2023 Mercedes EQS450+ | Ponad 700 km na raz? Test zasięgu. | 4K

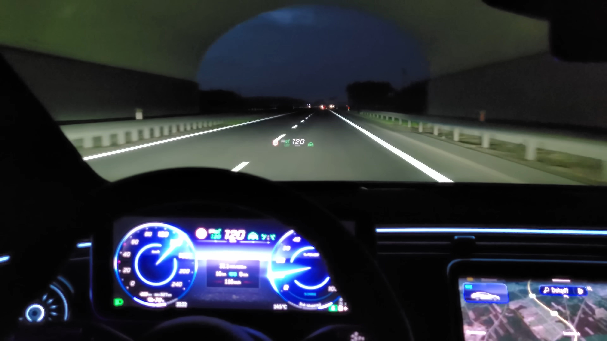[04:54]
No już się trochę ciemno zrobiło, ale jeśli chodzi o pomiar przy 120.